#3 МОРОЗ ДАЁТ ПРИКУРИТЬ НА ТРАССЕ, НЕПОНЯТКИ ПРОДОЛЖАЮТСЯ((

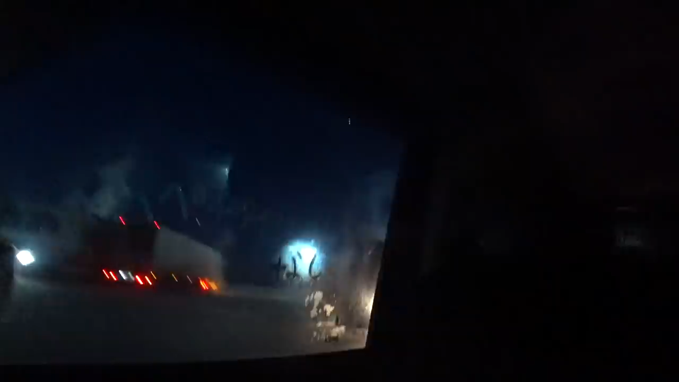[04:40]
Тут все вообще офигевают от этой погоды. Блин, вот эта дорога начинается так резко после Чернышевска.
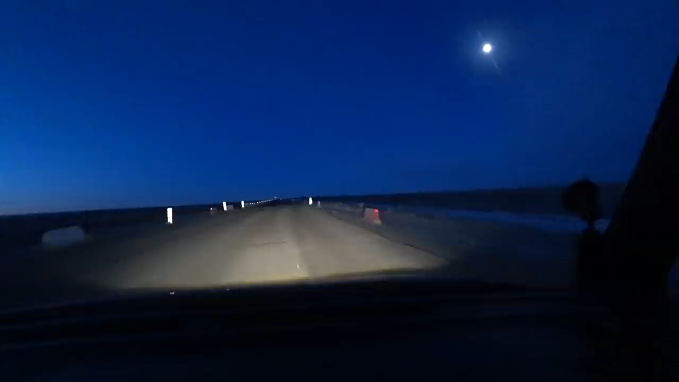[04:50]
Сейчас залетел, что она на скорости. Так что, кто поедет, аккуратно будьте.